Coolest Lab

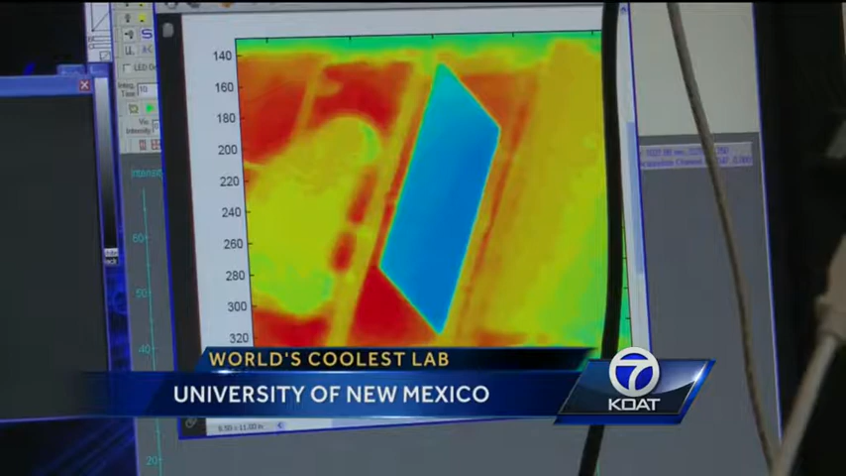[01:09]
He says heat can make images blurry, so the colder the sensor, the sharper the picture.